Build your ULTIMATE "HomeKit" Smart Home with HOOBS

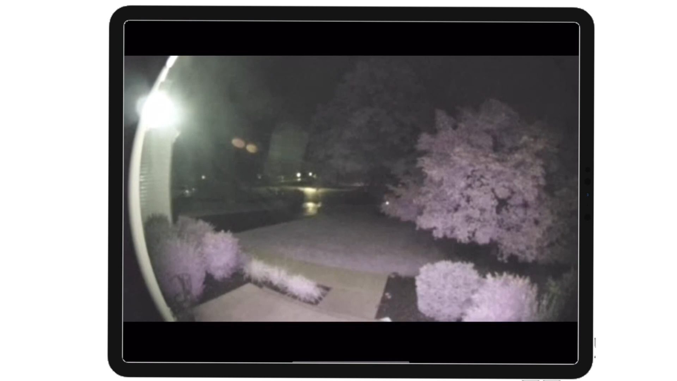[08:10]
I gotta tell you, it's pretty good. It's not as good as being in the ring app. When you're talking to someone at the door, sometimes you do get some feedback and some delay, but it wasn't really that bad. If you have other devices, or you want to play with the settings, you can go back into the configuration, play around with it, and set it up the way that you want to set it up.